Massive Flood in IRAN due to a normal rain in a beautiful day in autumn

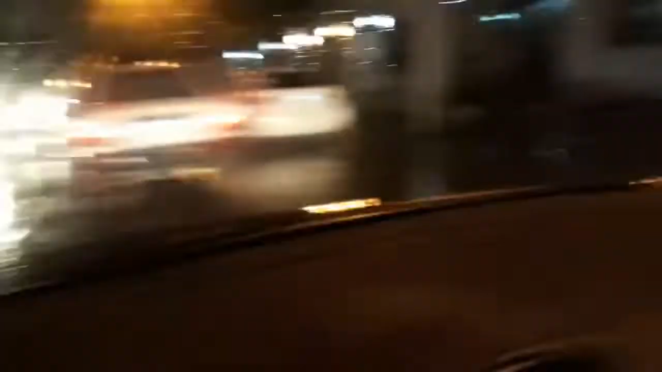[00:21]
Here are water, if you see in this video, I don't know, maybe here you can see or not. I'm on the road to home.
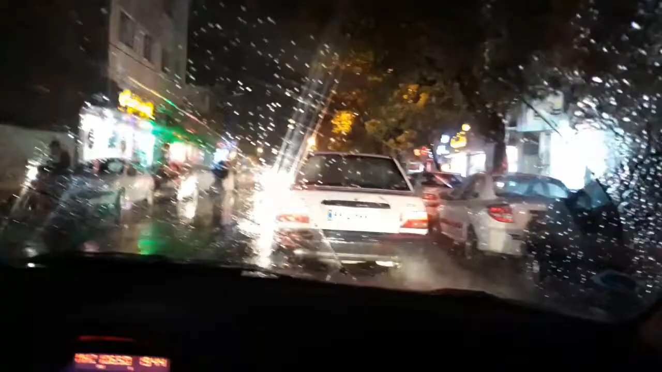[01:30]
That is interesting for that. Water is everywhere.